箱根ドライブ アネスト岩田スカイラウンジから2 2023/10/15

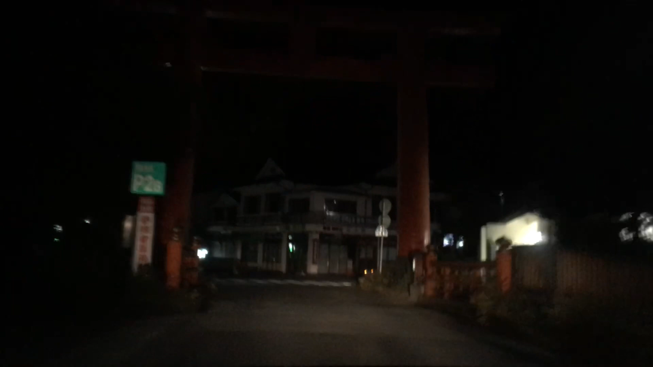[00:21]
この恐ろしい 死角なんだな、きっとあれ、あそこから見寄ってるの、 うん、死角だすよ、 なんかそんな感じ。じゃあ大丈夫、勝たない、ごめんね、食わせなきゃ。
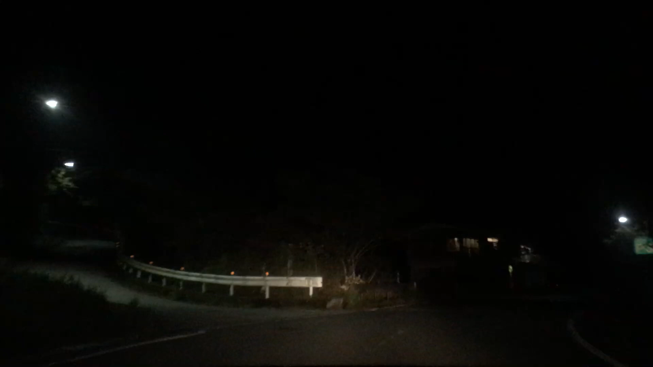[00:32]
ポンちゃんのお誕生日 三国峠みたいじゃないから平かなと思って、 うん、ちょっとこの上りいやらしいけど